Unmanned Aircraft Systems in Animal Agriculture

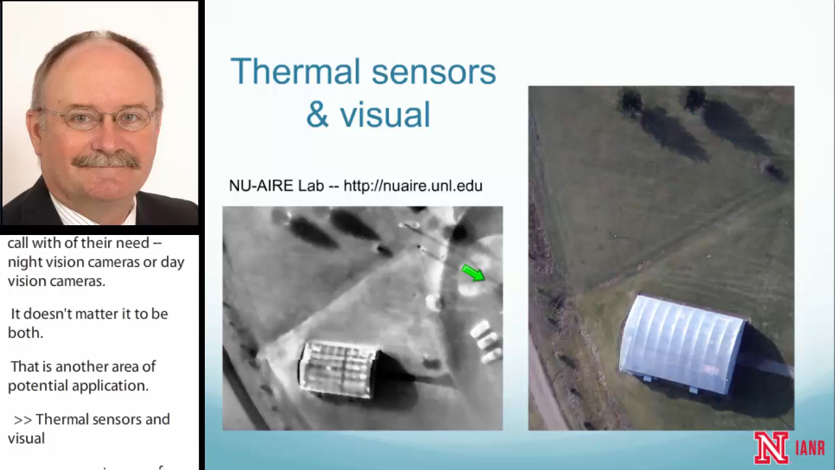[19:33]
This was in early December. We can see the greenhouse here. And then here we have shadows, long shadows because the low sun on the horizon. And then here's a thermal image where we, same day, same flight, where we see now the grid pattern of the greenhouse showing through.